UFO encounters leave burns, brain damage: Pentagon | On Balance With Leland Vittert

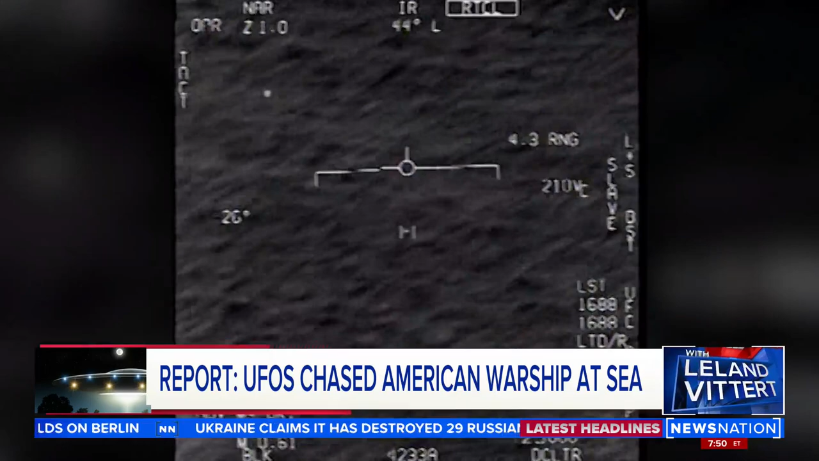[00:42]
When you hear pilots describe what some of these things can do, the tic-tacs and the like, confirmed UFOs sighting, Southern California coast, 2004,
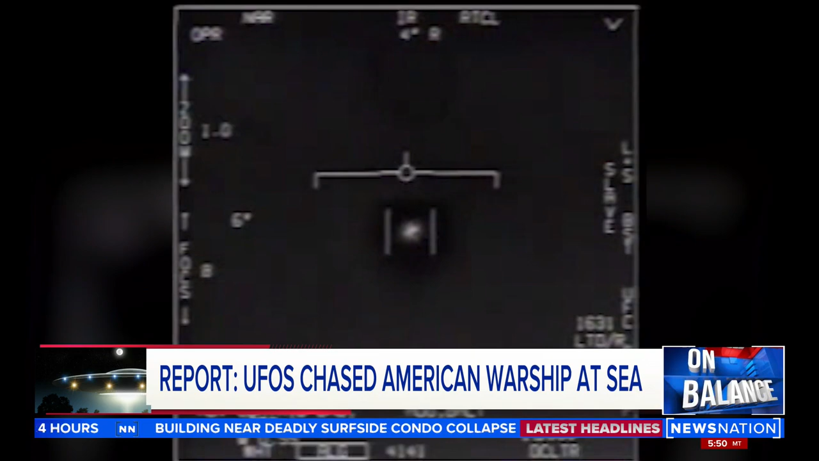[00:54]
2019, 2019 by three or four different ships, Eastern seaboard near the United States, 2014, 2015.